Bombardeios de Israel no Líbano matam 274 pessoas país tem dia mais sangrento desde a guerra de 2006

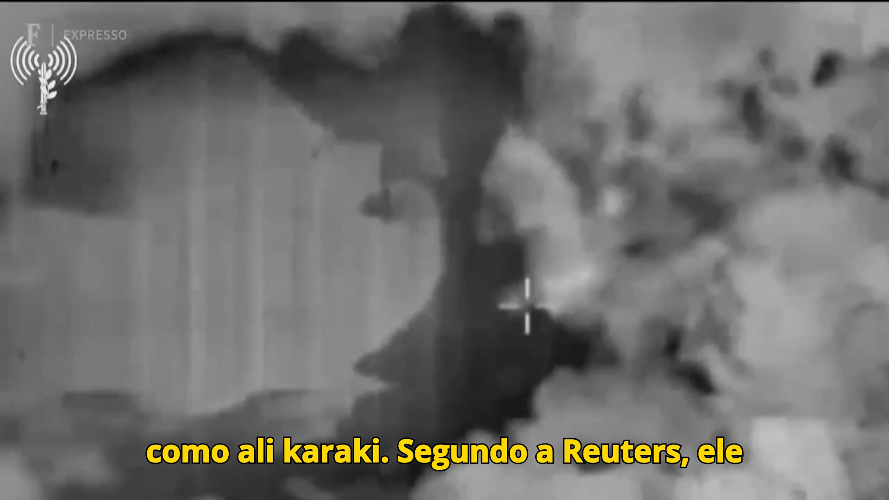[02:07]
Ele era o alvo do bombardeio israelense em Beirute.
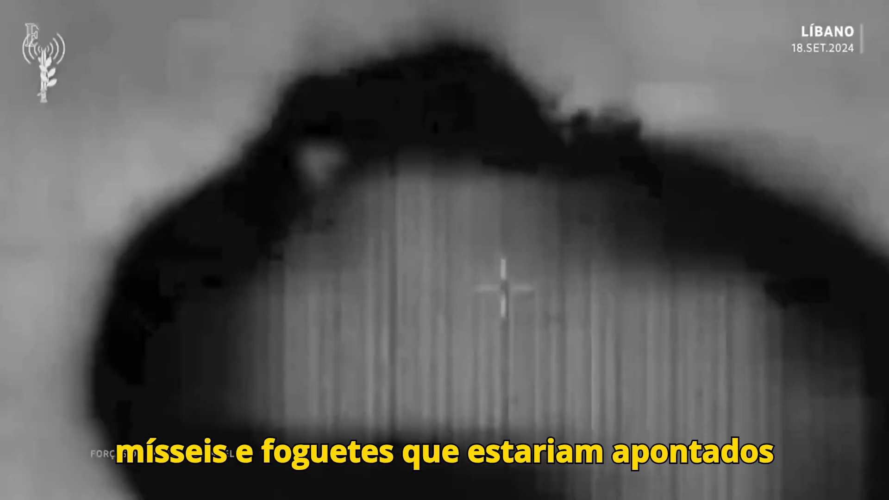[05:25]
mísseis
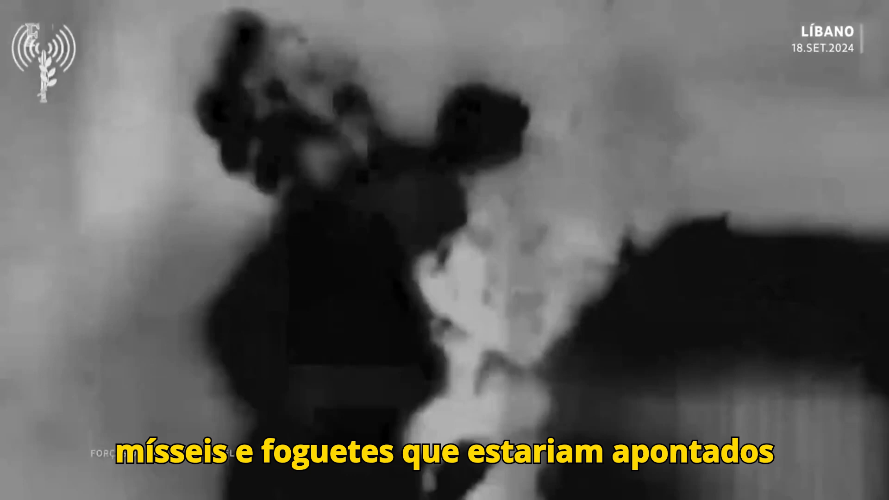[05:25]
e foguetes que estariam apontados para cidades e civis israelenses.
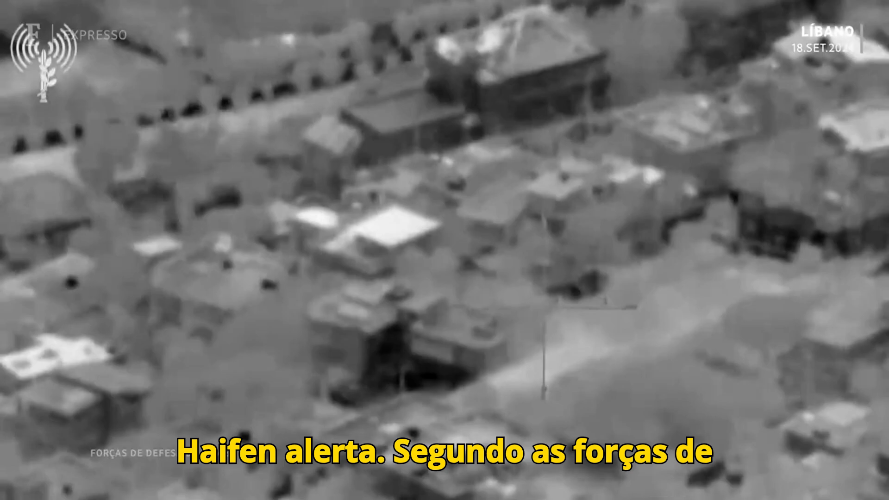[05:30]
Aifa em alerta.